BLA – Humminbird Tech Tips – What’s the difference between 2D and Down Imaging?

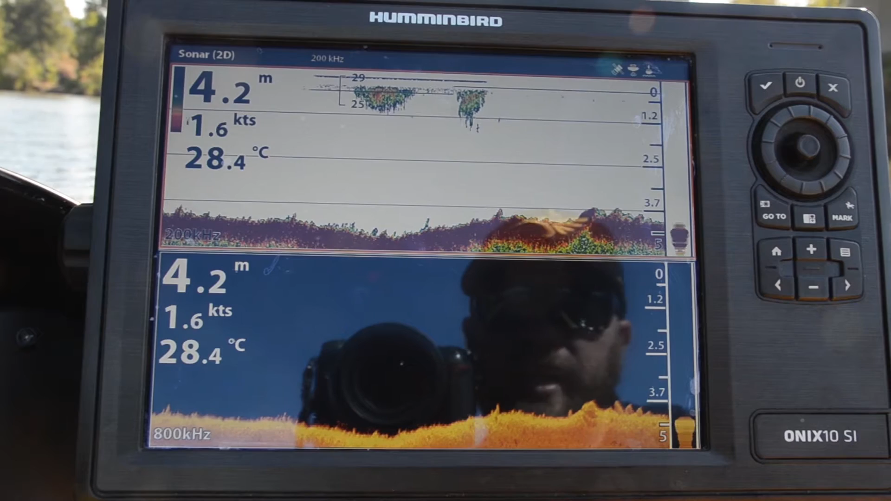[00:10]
On screen: depth 4.2 m, water 28.4°C
Hi folks Justin from Humminbird Australia again we're out on the water and just showing you the difference now between traditional 2D sonar which is up in the top of the top split here on the onyx and also down imaging so look the real difference is that traditional 2D sonar puts out an ice cream cone style shape so we're highlighting quite a large area of the bottom whereas down imaging is is still wide left to right but front to back that cone is compressed it's only three or four degrees so we're taking tiny snippets of very very very high accuracy information to build our
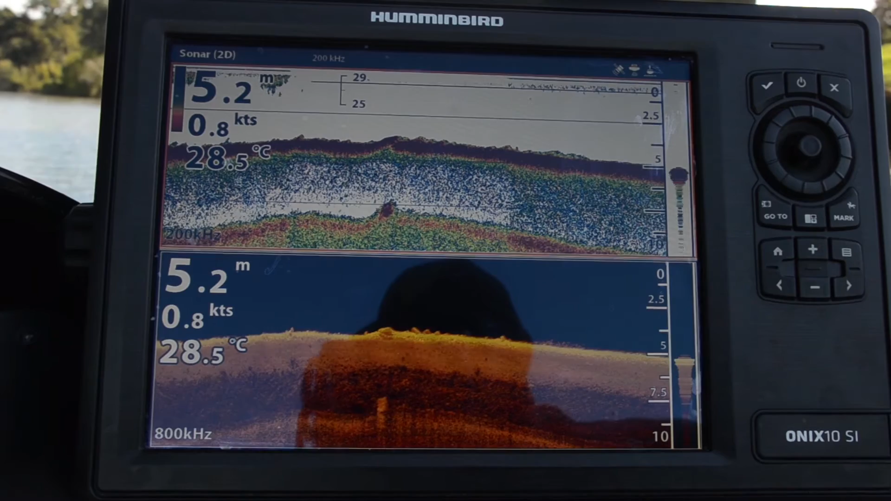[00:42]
On screen: depth 5.2 m, water 28.5°C, speed 0.8 kn
image so it gives us a really sharp detailed picture of the bottom so just cruising in under a bridge here so see if we can sort of pick up some some bait fish and show you the difference that we get between our
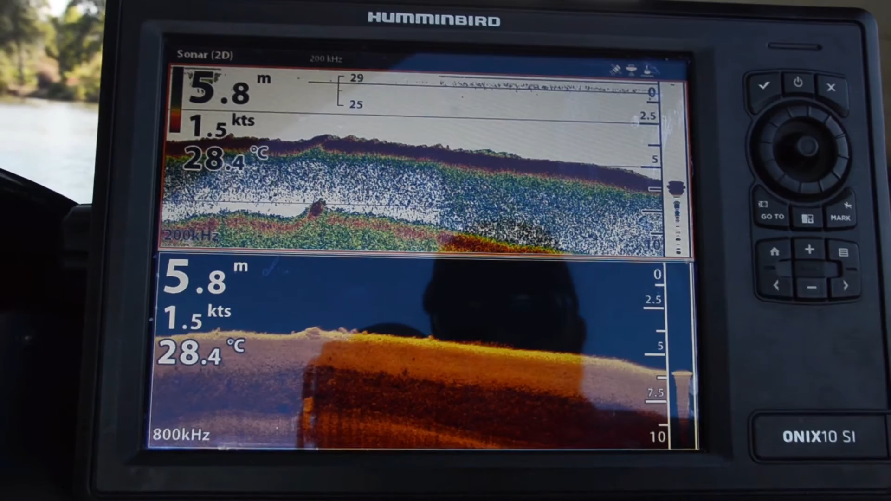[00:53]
On screen: depth 5.8 m, water 28.4°C
our traditional 2D sonar and also our down imaging so just come through a little bit of bait there here's some on the bottom here now and you can see that with traditional
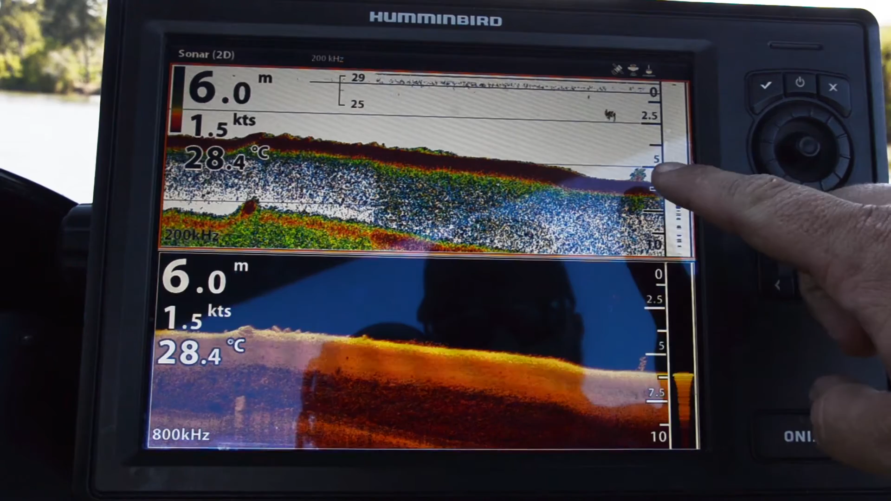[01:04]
On screen: depth 6.0 m, water 28.4°C
2D sonar it sort of just comes up as a as a red lump but if we actually focus in on the down imaging and particularly if we go and zoom in on it you can actually break
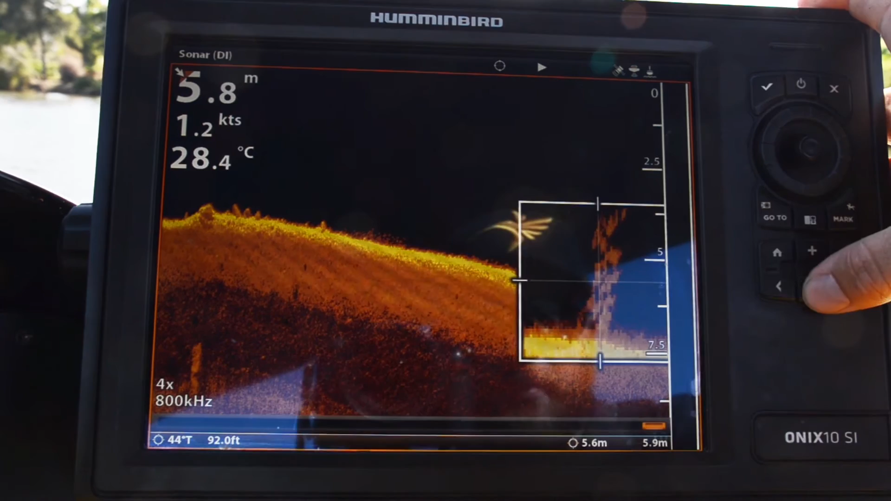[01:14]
On screen: depth 5.8 m, water 28.4°C
apart each one of those individual fish so that's pretty cool and that's really the advantage
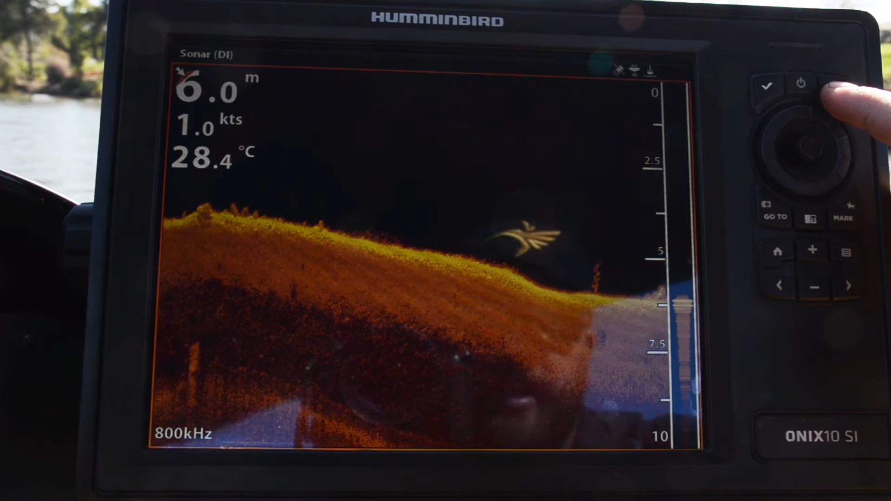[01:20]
On screen: depth 6.0 m, water 28.4°C
of down imaging is it's giving us a an amazing detailed picture of the bottom with our traditional 2D sonar you know it's great to have the colors there to um to give us an idea of density but it's nowhere near as accurate as what we get with our down imaging